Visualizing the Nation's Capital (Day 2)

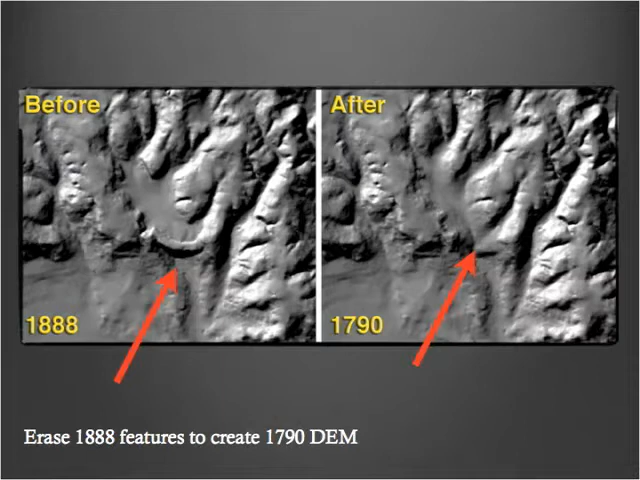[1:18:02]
And then Lindsay, with Don and Peter's help, had to figure out how the lay of the land would have been once the dam was removed. So, the data from 1888, the later surveys are much more accurate, but there's development.